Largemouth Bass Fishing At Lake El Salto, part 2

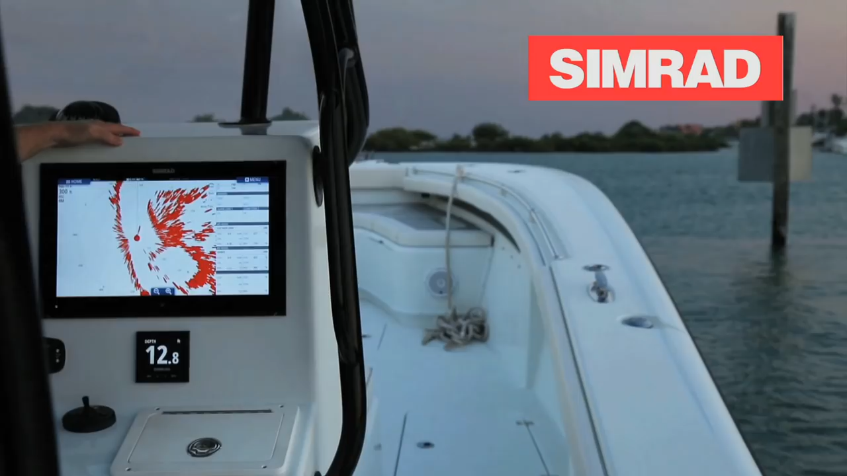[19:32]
See near and far, leave nothing unseen. The bang that you see here is a 20-foot bang.
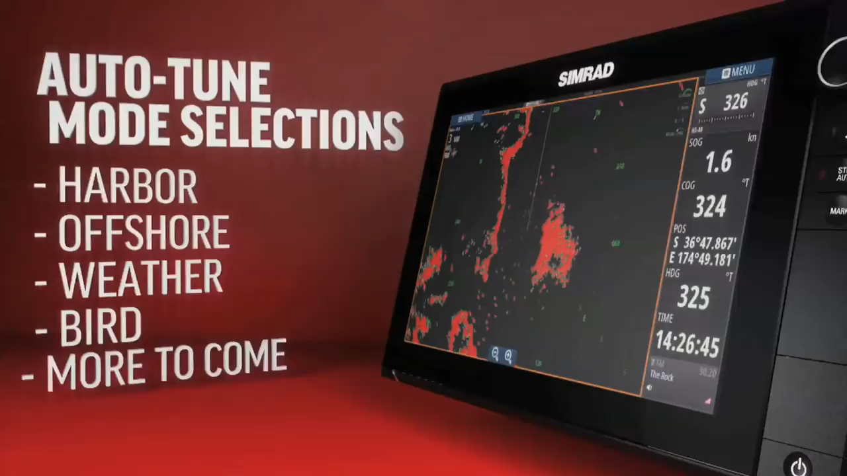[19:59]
No radar on the market today has this capability.